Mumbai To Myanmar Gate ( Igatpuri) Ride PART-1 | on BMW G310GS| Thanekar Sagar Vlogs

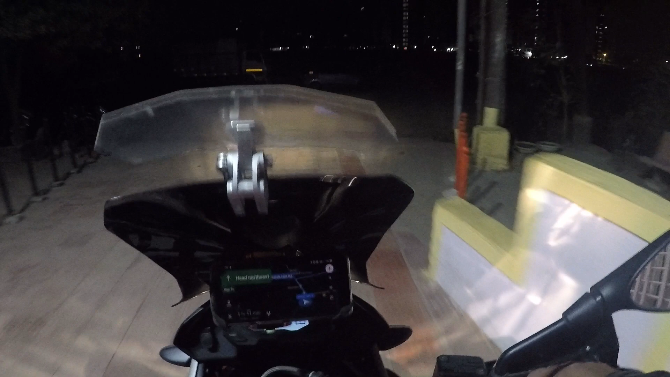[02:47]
एंड ये जो लाइट्स लगाई गई है फॉग लाइट्स, इसका अभी मैं जलवा दिखाता हूँ।
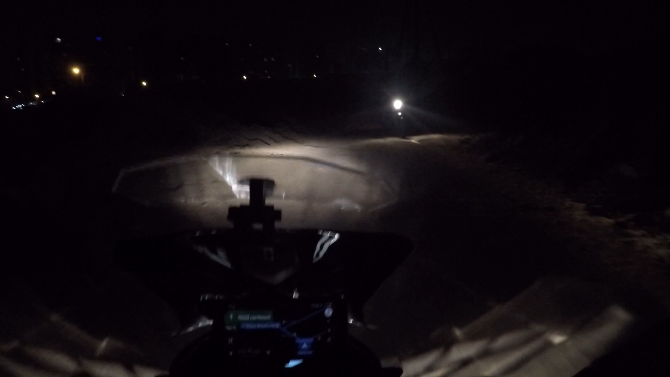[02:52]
इट्स अ नॉर्मल लाइट, आप देख सकते हो ये रोड पे,
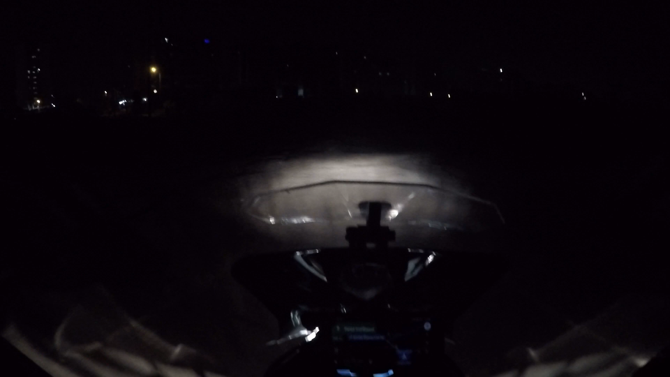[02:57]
ये रोड पे हम लोग टेस्ट कर सके, पूरा अंधेरा है, तो ये नॉर्मल लाइट है, और ये मैंने चालू कर दी।